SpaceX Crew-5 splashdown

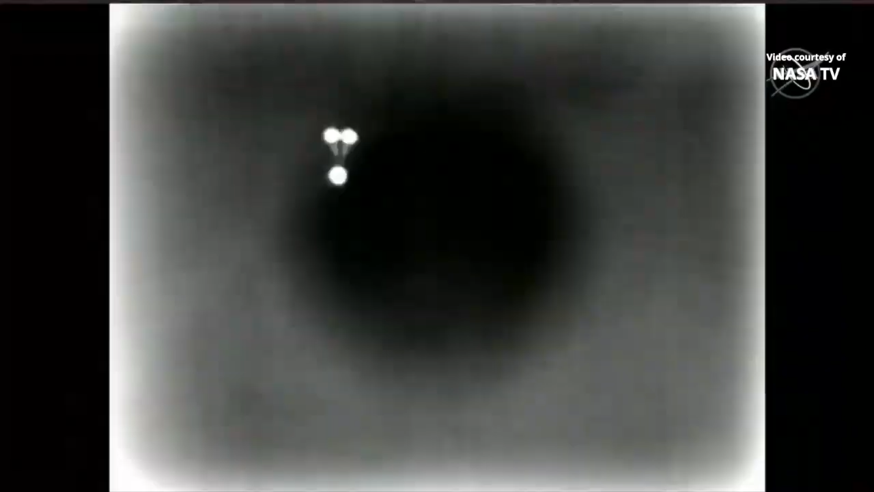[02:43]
There's a view from Dragon looking up at the drogue chutes. Those will remain attached
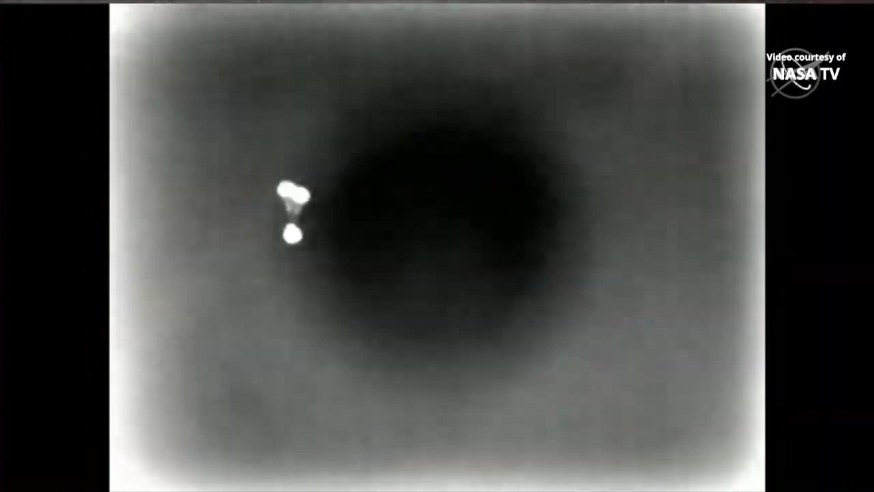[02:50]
to the spacecraft until they help deploy the main parachutes.